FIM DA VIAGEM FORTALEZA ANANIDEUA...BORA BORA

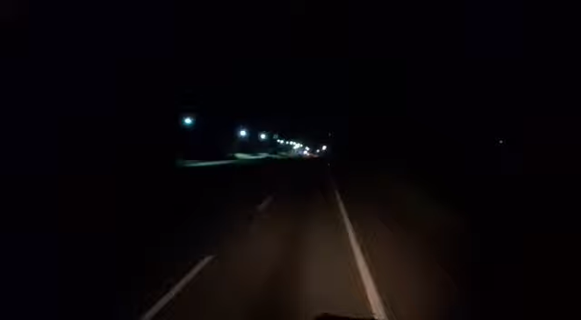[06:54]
4 horas. 4 horas da manhã, vamos procurar já o local da entrega. Estamos aqui, ó. Na BR-316. E vai dar tudo certo. Bora, bora. E uma semana linda, linda, linda aí pra todo mundo.